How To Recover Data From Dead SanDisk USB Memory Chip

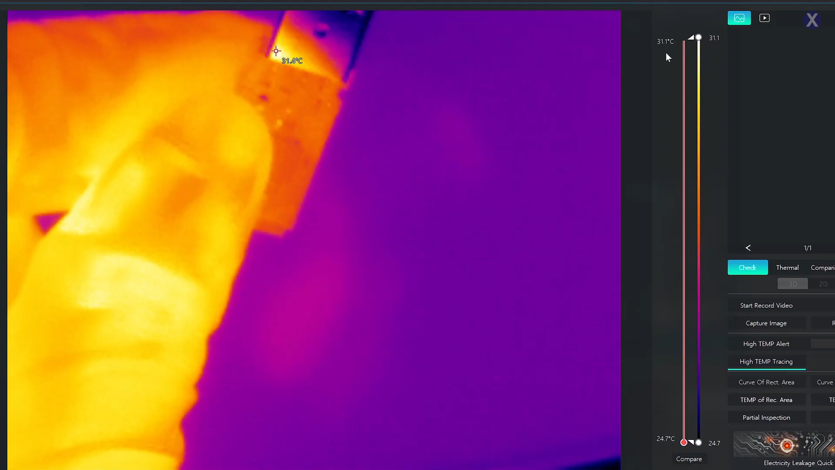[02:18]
On screen: scale bottom 24.7°C
So we have the USB. I've got my hand there.
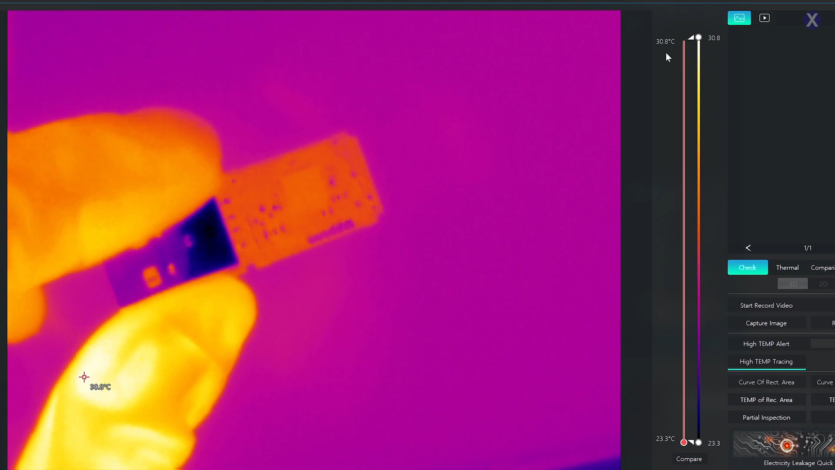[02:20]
And what we're going to do is we're going to try plugging it in. Because we are the police, I'm looking for the criminal.
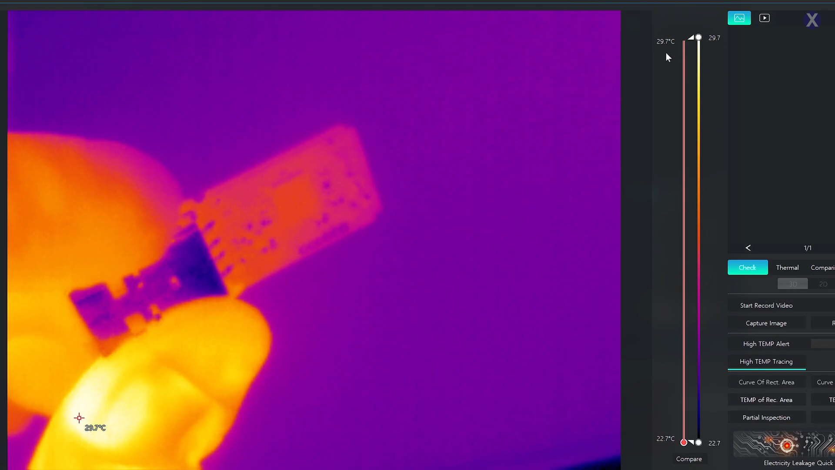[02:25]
On screen: scale top 29.7°C, scale bottom 22.7°C
We want to see where the criminal is hiding. If I plug it in, let's see what we get here. Oh, what's that?
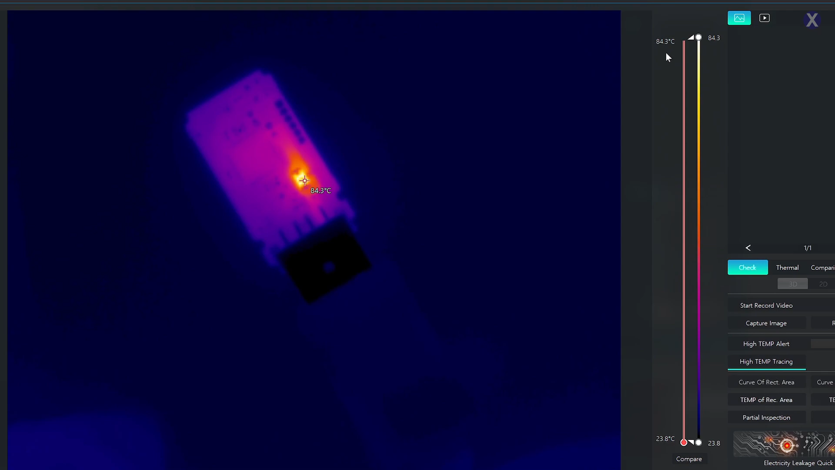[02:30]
On screen: scale top 84.3°C, scale bottom 23.8°C
So the thermal cam is showing that there is an issue with one of the components there. Let's take a look to see what this component is. We're going to go ahead and interrogate them and see if they are our culprit.
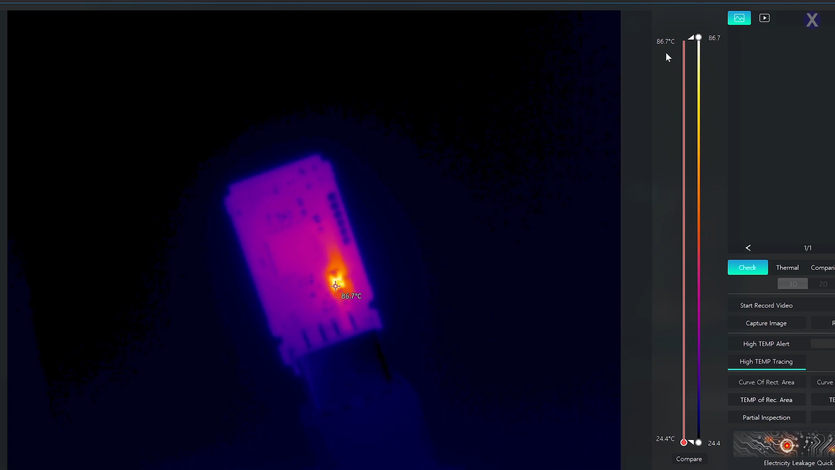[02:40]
On screen: scale top 86.7°C, scale bottom 24.4°C
But we need to go into the microscope because the police have an idea of where to start.